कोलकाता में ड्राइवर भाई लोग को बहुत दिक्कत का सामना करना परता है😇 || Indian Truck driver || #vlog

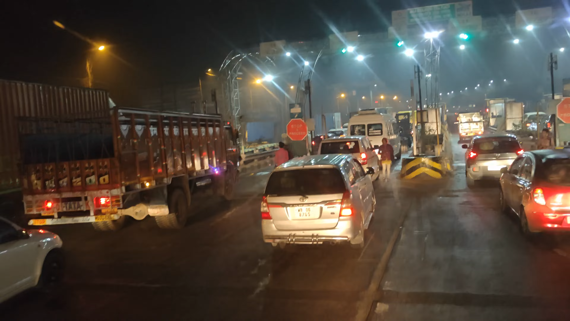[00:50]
नमस्ते भाई लोग कैसे आप सभी भाइयों को हमारे ब्लॉग में फिर से स्वागत है।
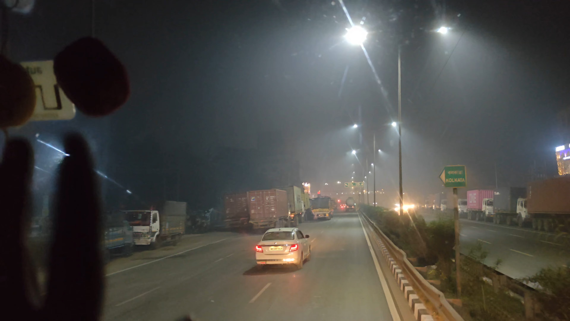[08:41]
उसने ठहरा कर रखा है, नहीं तो बिलगा देगा, पैसा दो तभी गाड़ी ठहरा रहेगा, नहीं तो आगे जाओ गाड़ी लेकर, समझे। ऐसा चलता है यहाँ पर, ये सबसे पैसा लिया होगा, उसने ठहरा है, समझे।
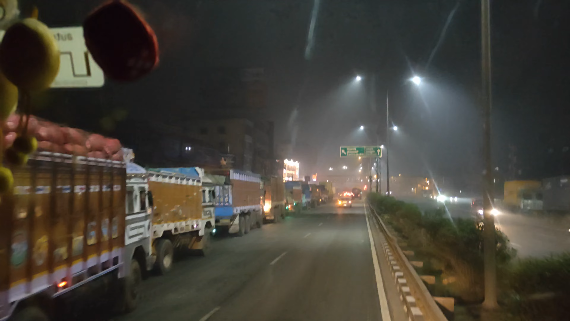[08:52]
ये सब गाड़ी कलकत्ता घुसेगा, तो आपका भाई का माल है सूरापुली का, मुझे टेंशन नहीं है, नोटरी का टेंशन नहीं है, बार बार जाएंगे हम। देखिए तो अभी 12 बजे के बाद ना नोटरी है कलकत्ता में, तो इसलिए गाड़ी को सब रोक रखा है।
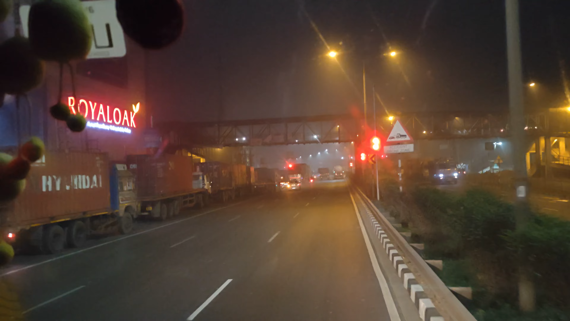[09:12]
अभी टाइम बच गया है 10:30, तो 12 बजते ही सबसे पैसा लेना स्टार्ट करेंगे।